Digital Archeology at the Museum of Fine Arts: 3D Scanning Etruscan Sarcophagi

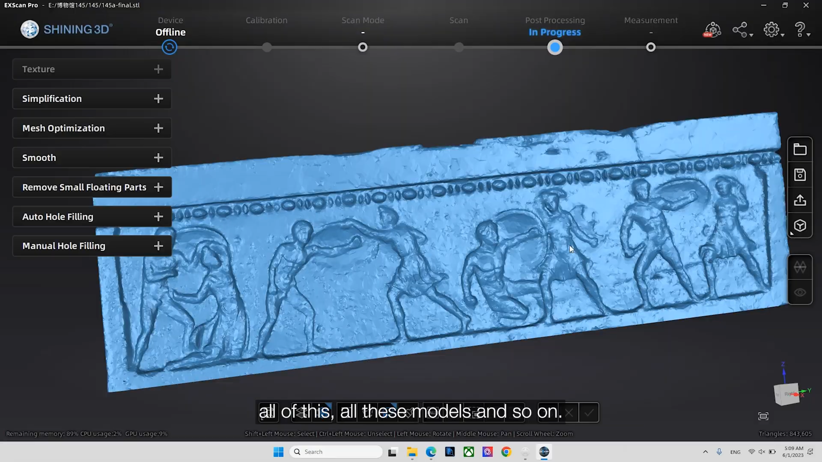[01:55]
Well, laser scanning has now a very robust background.
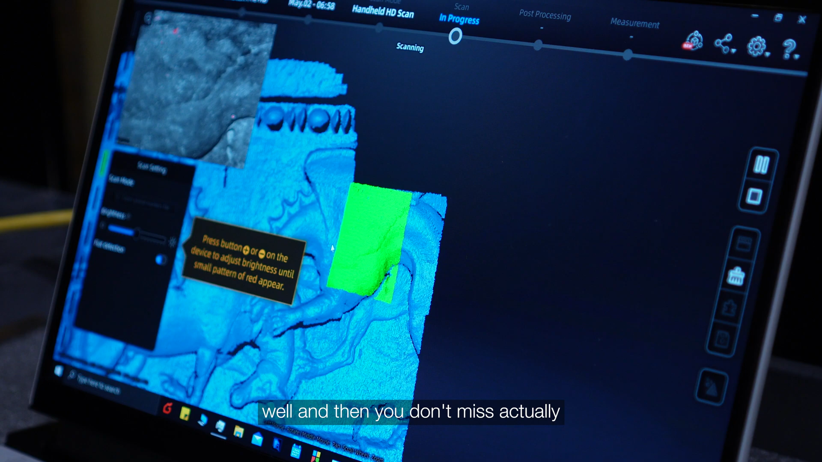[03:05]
Also, I believe that the user-friendly
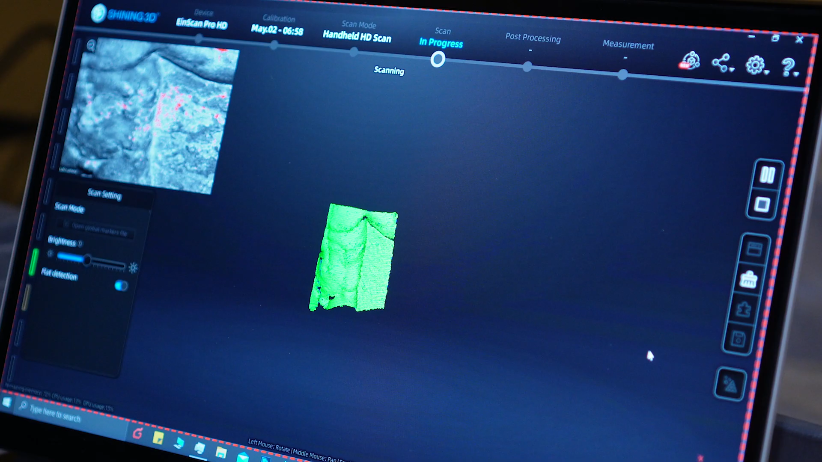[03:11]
tool and software in combination with
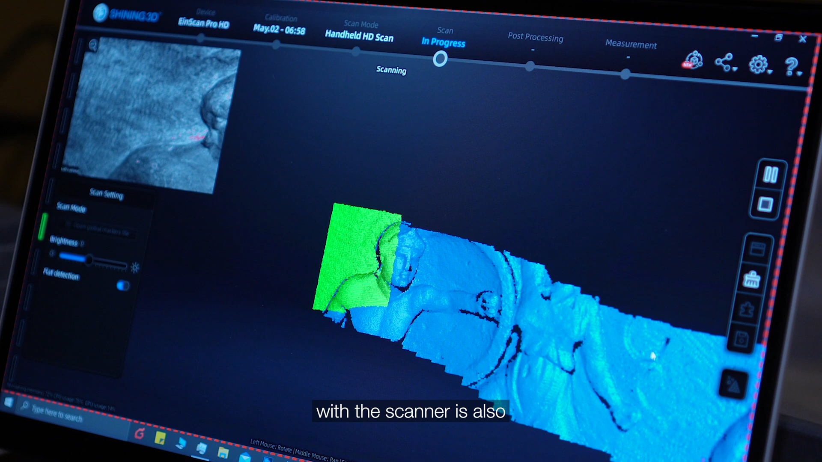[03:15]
a scanner is also an advantage for non-specialists, for example.
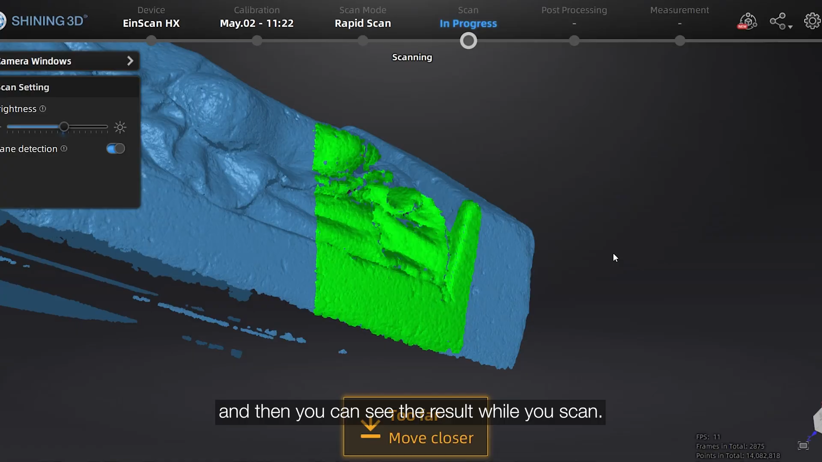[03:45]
And that's very important, too, because in the past,
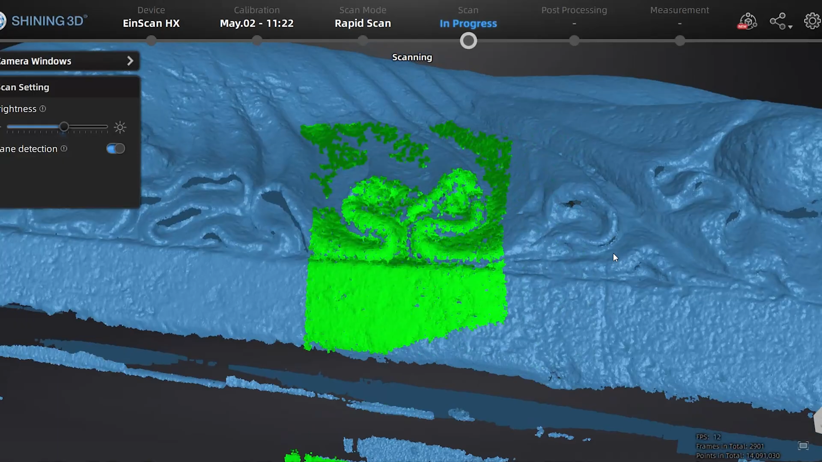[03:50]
sometimes we had to deal with a lot of post-processing and sometimes you were not sure if the results were exactly like you expected.